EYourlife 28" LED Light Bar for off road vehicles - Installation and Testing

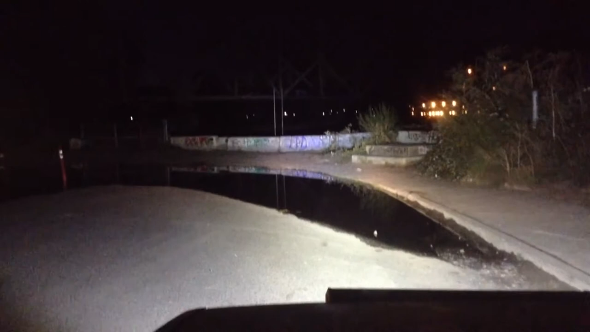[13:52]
Here we have the light bar on, and that's going to give us all the details of the graffiti of the wall. To the naked eye, I'm getting more detail on that railroad bridge in the background. When I do the side auxiliary lighting, here's where I get the fill, okay? This is where I get the fill off to the side of the vehicle.